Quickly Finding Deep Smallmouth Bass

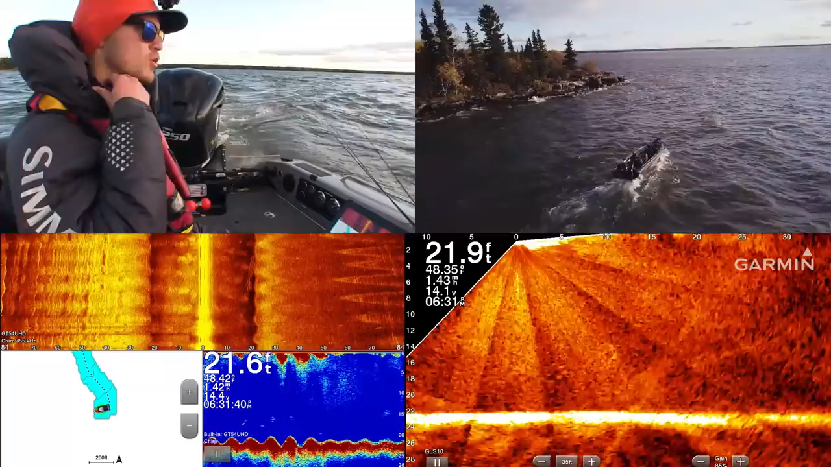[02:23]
It's also boring and flat in most of this lake, so we're looking for giant boulders if we can find. Largely on the side imaging here, looking for man-sized boulders. And it's getting dark, Michele. We are running out of time. There's some rock on the side imaging. Here it is coming up. You can see ahead of the boat though. We're coming up shallow. Is that a bunch of bait fish? Yeah, bait fish there.
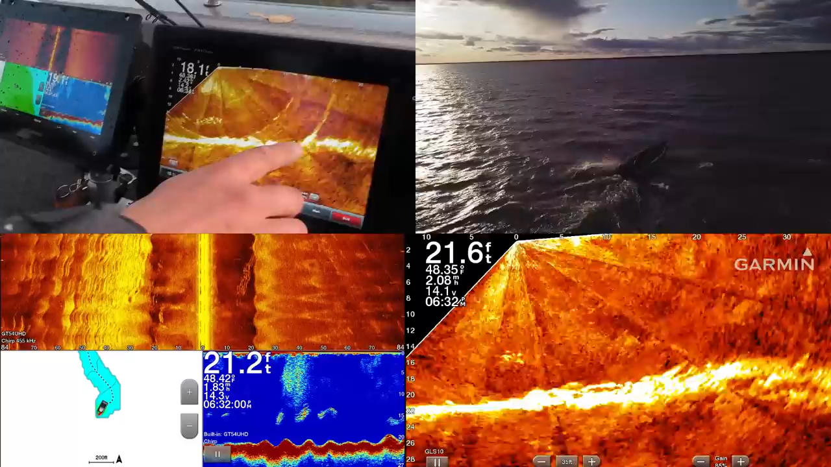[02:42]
That is a ton of bait fish. And we are coming up to some boulders. Wow.
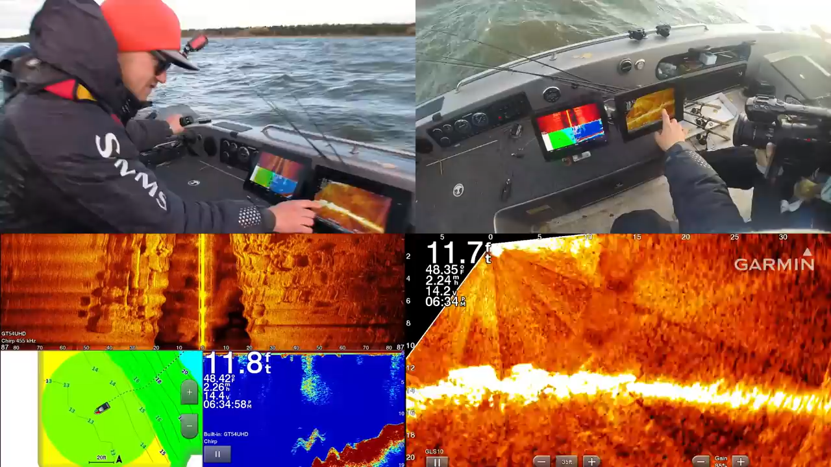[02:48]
These are the chunkies here. You can see on the side imaging how chunky it is. The boat's rocking so much, so it's hard to get a good image on that.
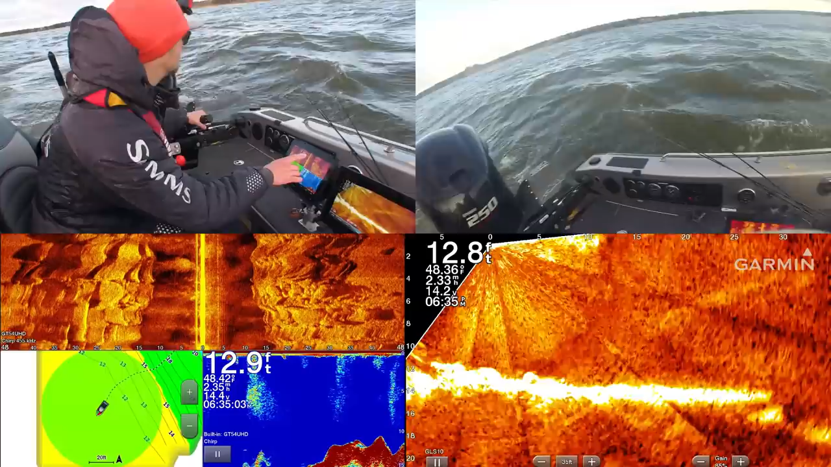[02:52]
But we should get our rods ready in sharp shooting mode here to drop on a fish as soon as we see it.
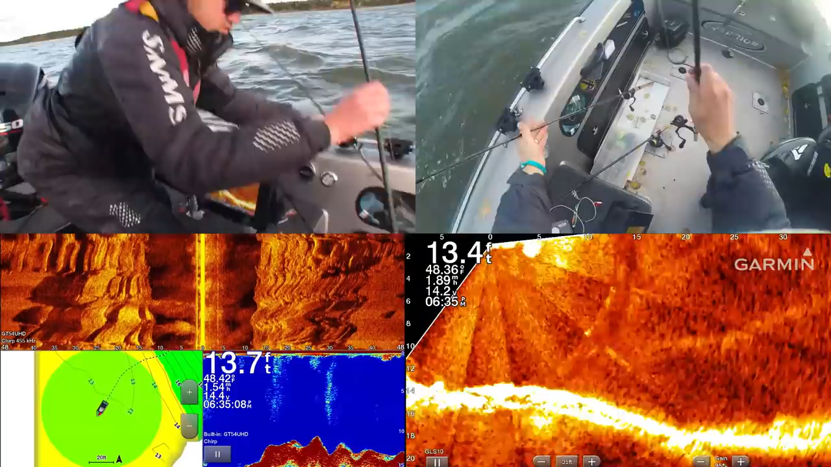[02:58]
Pinky's yours. I'll give you that one. And I'll take this one.
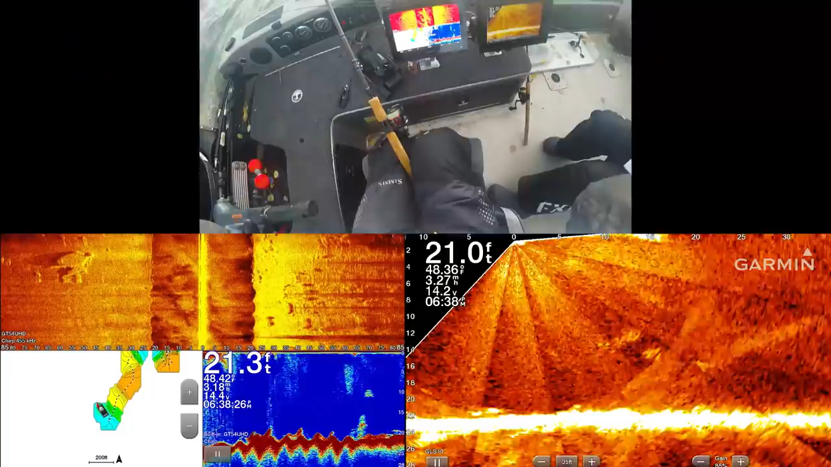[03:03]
There's a ton of more bait fish. Yeah, amazing. And they were in association with those giant boulders.
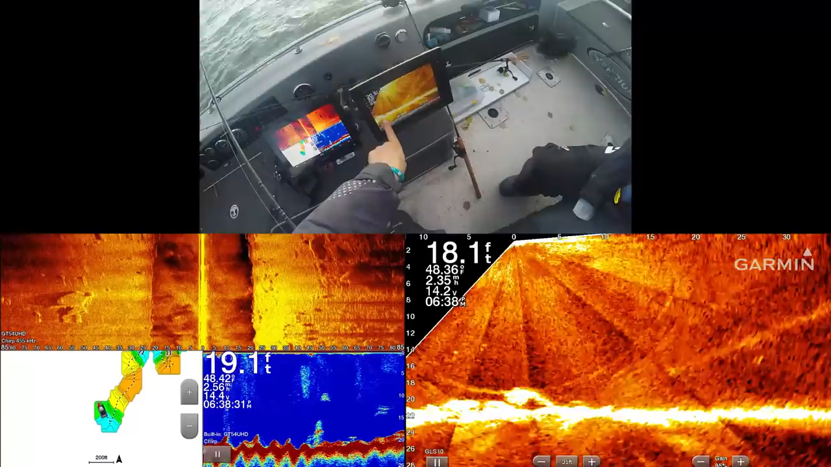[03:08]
Do you see that? Like, it wasn't a coincidence. So see this on here?
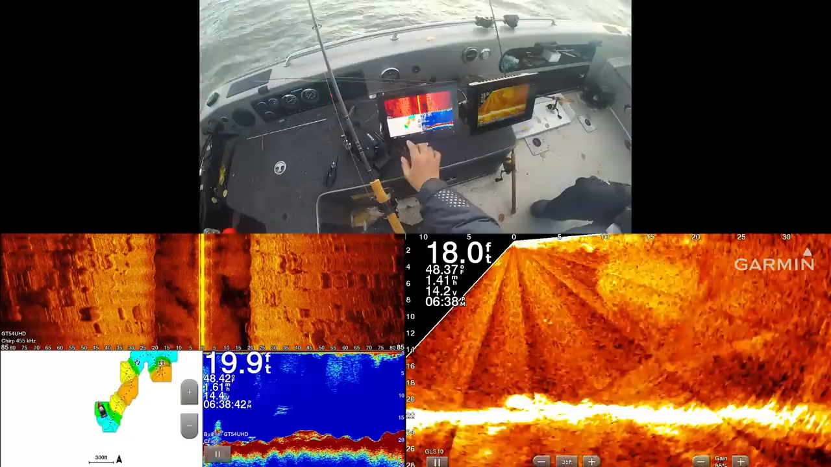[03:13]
So we came up to that shallow rock and then we crossed it. So now we want to be out off the tip of it.
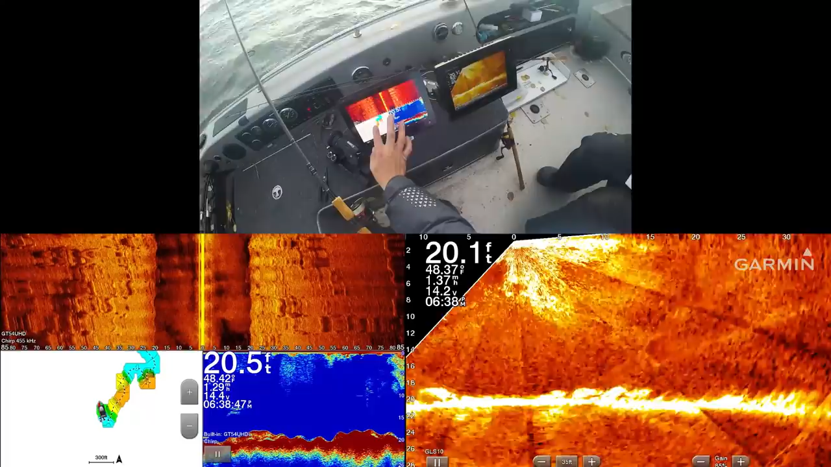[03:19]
Like, picture how that tip sticks out. Wherever the actual tip is the most likely spot for fish to be, because it's like a throne.
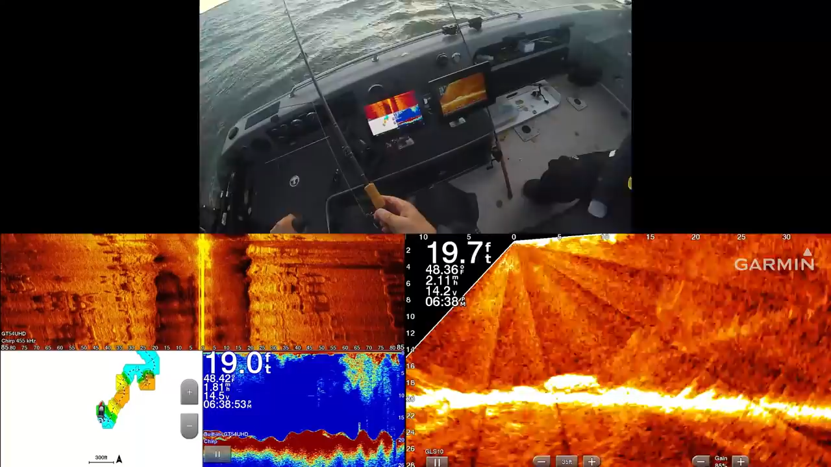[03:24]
That's why I've curled back. We're coming up over it.
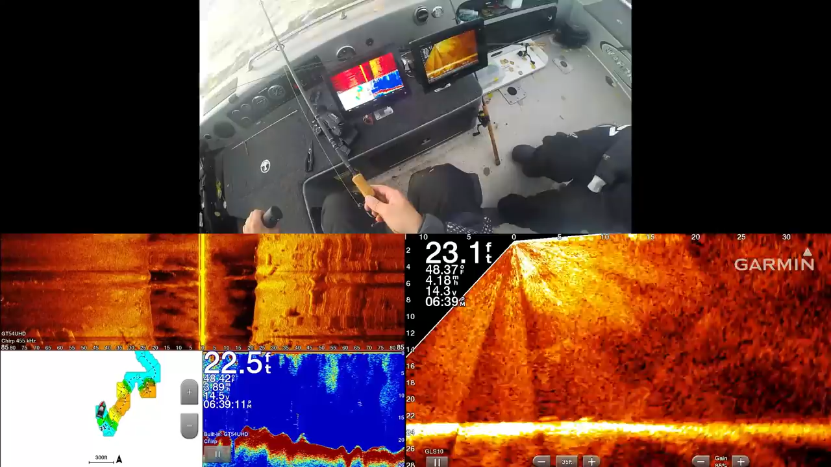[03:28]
Those look kind of like fish there, eh? Yeah. Huge boulders and bait fish.
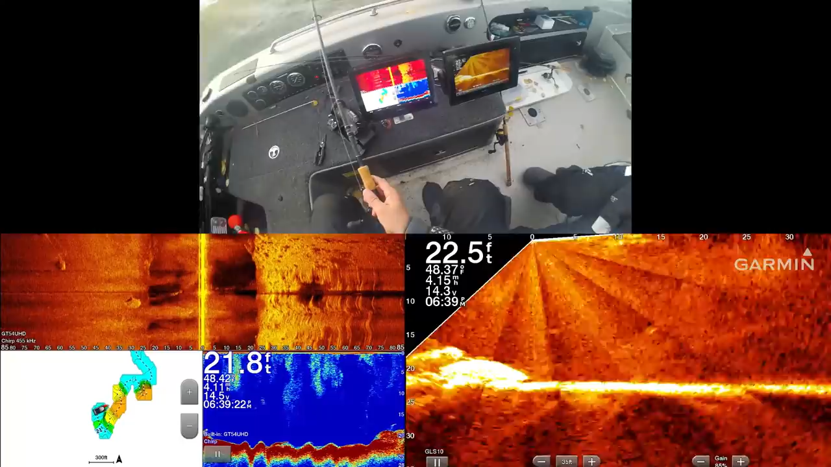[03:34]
That was the good stuff.
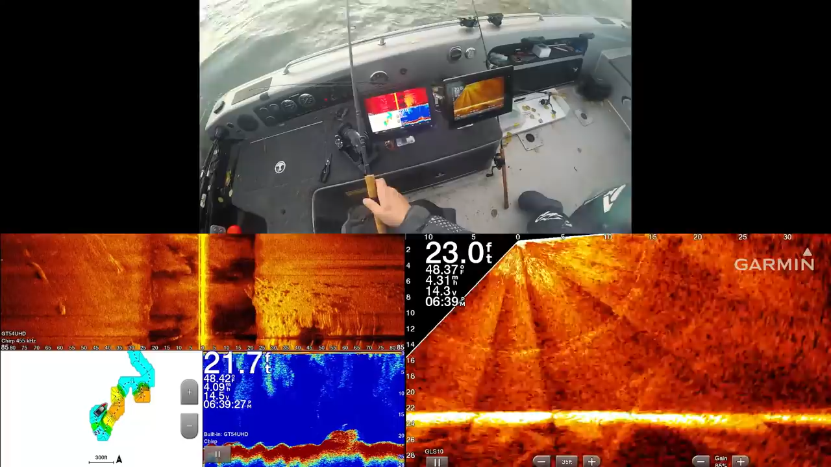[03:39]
I'm pretty sure that was the good stuff. Just gonna grab it on the side imaging and scroll back.
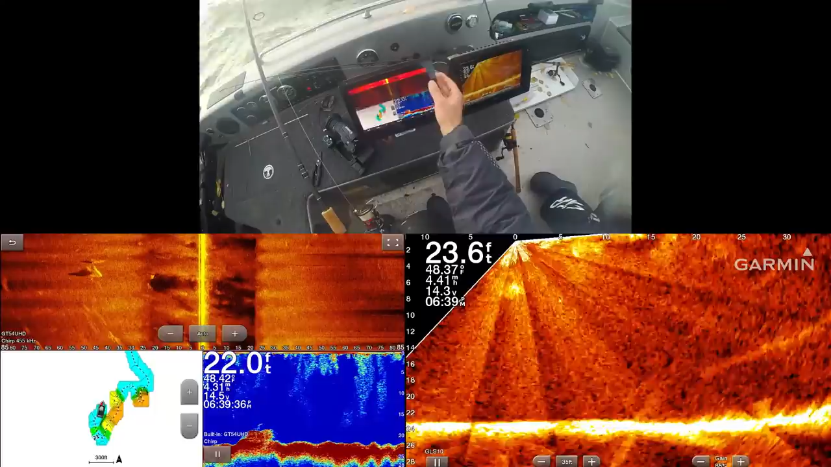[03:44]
Like, this is the tip of that point. Pretty sure that's the good stuff.
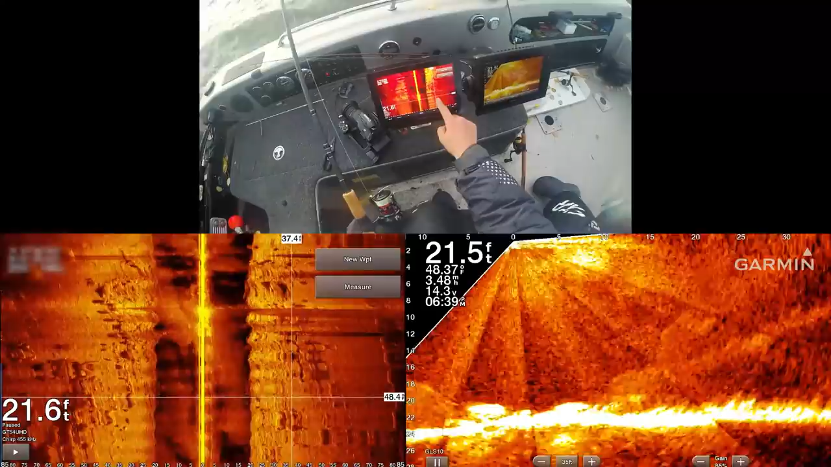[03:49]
On screen: water 48.37°F
Grab there, new waypoint.
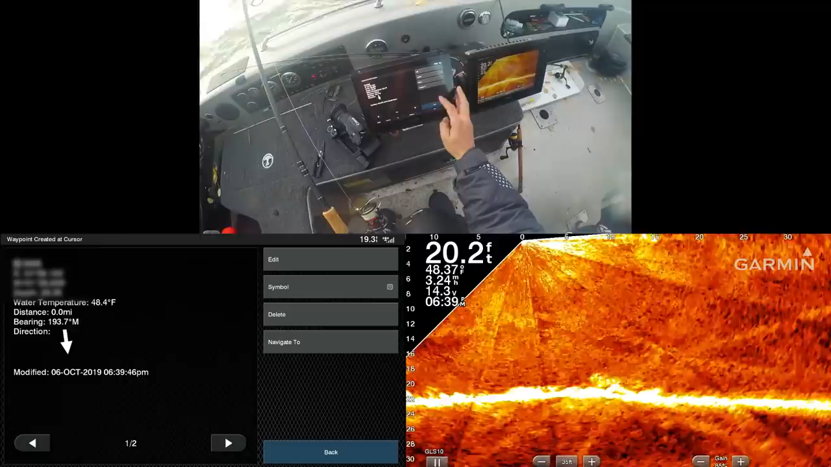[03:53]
On screen: depth 20.2 ft
Grab back here.
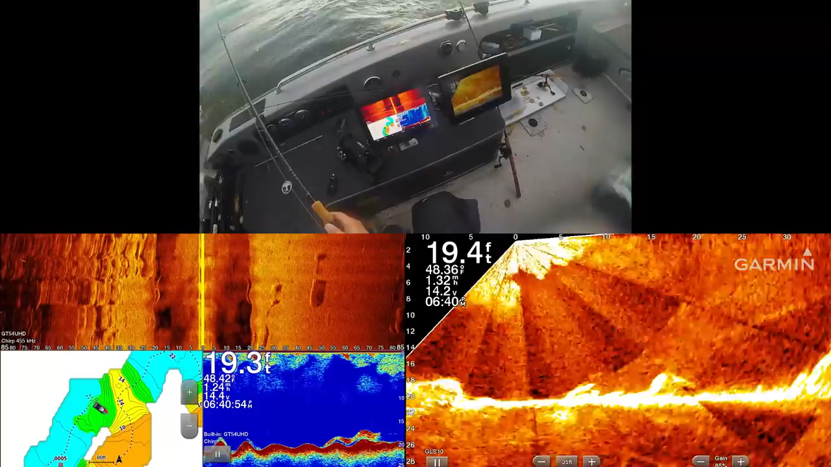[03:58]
Boulder City. Look. Oh yeah, those are giant boulders.
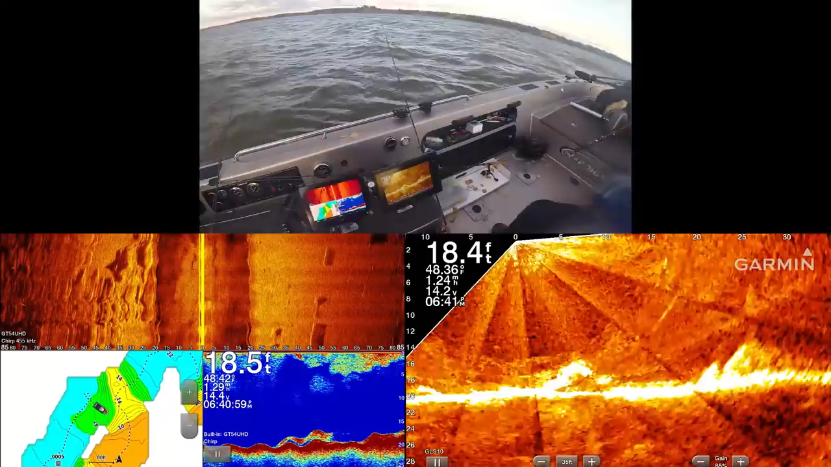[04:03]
Are there fish on them though? Could be some right there. Talk to me, keep talking to me.